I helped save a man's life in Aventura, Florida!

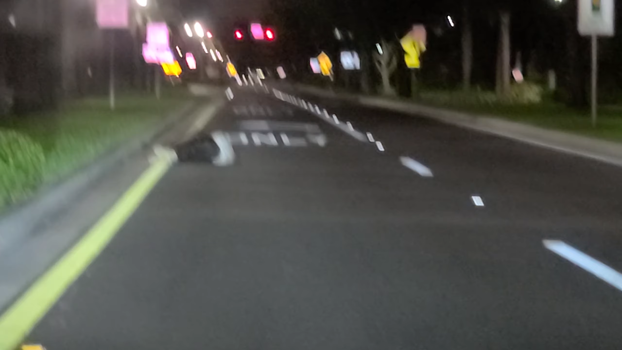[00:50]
so we just called the police I just was driving here in Aventura there's a guy that's just laying on the floor and we're right here by Marriott so what I did and also this other vehicle kind of formed a little barricade here to keep cars from sleeping on the floor and sure enough a car flew out from the Marriott here and